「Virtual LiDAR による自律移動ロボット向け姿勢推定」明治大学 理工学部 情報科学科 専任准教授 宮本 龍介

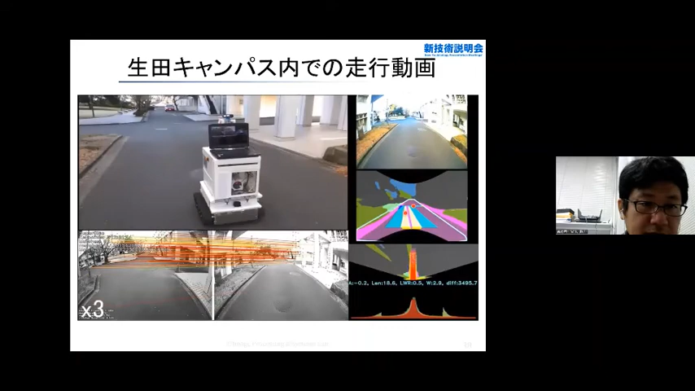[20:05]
ここでもバーチャルライダーで
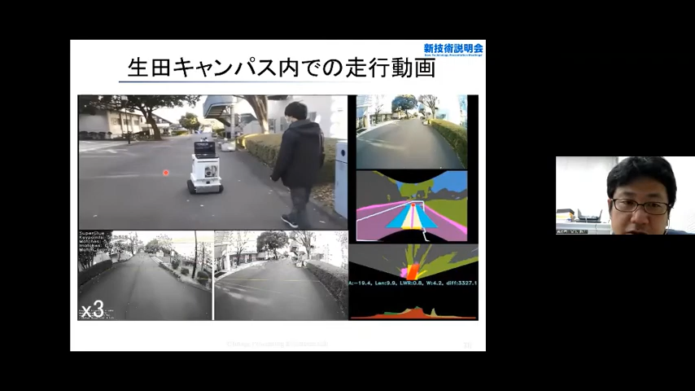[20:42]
そして先ほどここを左折していったんですけどもこちらもルート情報が事前に入っているのでそのルートに沿って進むという処理ができています